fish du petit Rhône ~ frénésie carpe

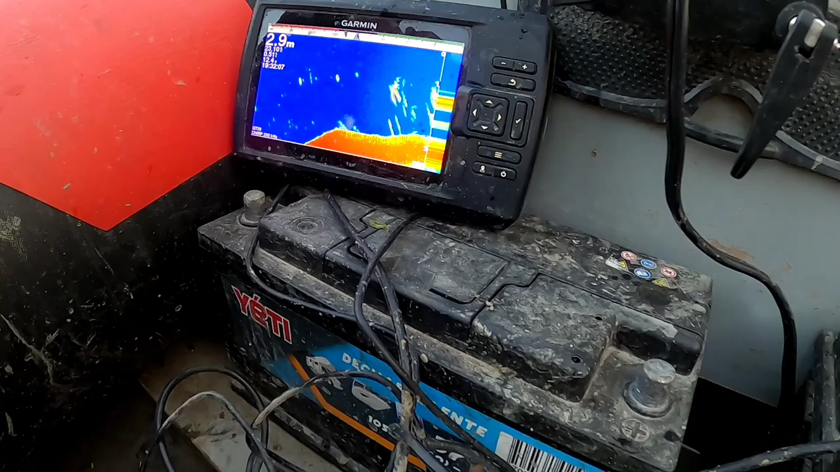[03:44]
C'est un quart sonde, là. De toute façon tu vas voir, c'est du mal, OK ?